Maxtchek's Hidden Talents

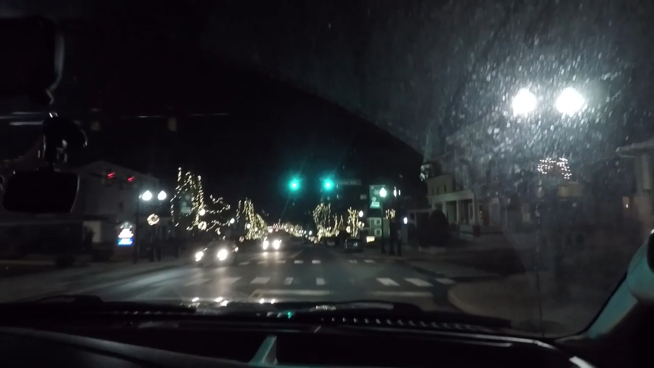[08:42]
Well, I mean, red lights and green lights. That's Christmas colors. It's just a festive light. Exactly. Why did you go through that red light, sir? It was festive. What red light? It was Christmas light. It was very festive.